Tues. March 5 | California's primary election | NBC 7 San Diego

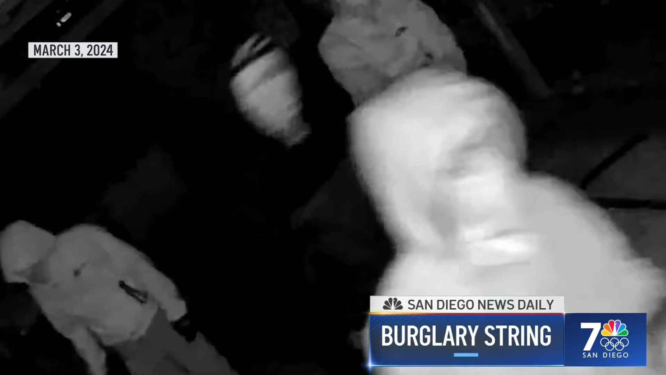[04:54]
The new surveillance video investigators are trying to string in burglaries of Mira Mesa.
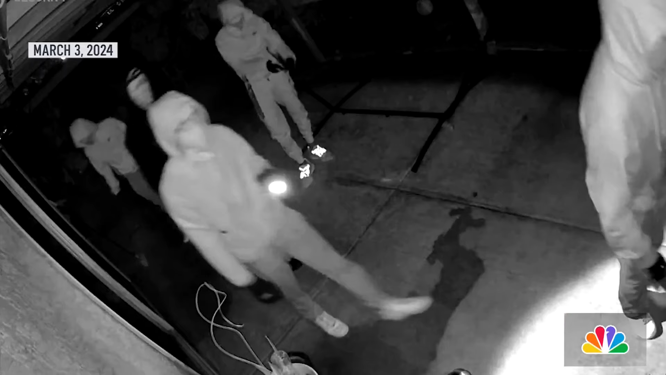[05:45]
Over the weekend, five burglars broke into a North County home. They're described as men in their late teens and early 20s. San Diego police believe all the cases are connected since they use the same tactics.
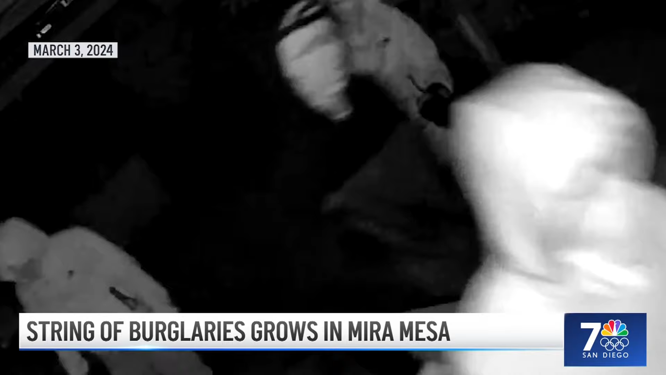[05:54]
They say the suspects identify the home and enter through a back sliding glass door.